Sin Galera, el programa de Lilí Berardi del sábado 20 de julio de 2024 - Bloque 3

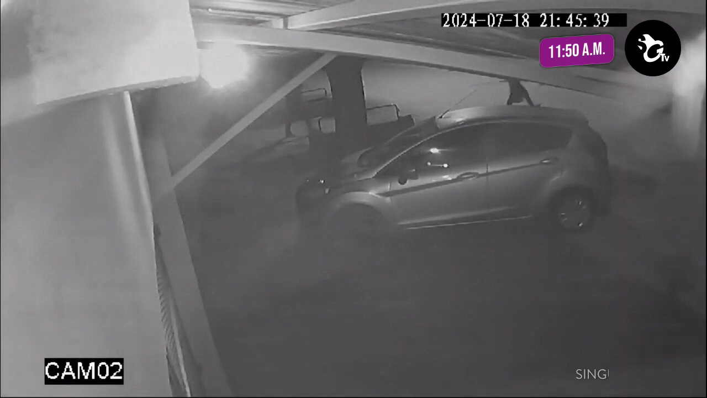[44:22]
sale con la cañita en la mano, tranca palanca. Sí, sí, vamos, vamos, chicos. Y con un nene, boludo.
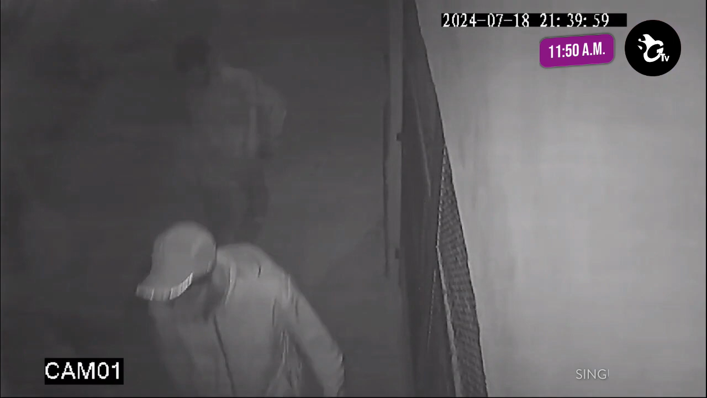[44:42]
Atrás el otro que lleva algo pequeño en la mano. Y atrás el nenito. Un nenito corriendo. Un nenito, pero nenito, nenito, ¿eh? Sí, o sea, nenito. Cuatro de, años, sí, tal cual. Cinco. Pasa un perro. Sí, y atrás también, el nenito que corre, corre atrás. Y va corriendo atrás de los. Papá, de la... papá, estoy acá.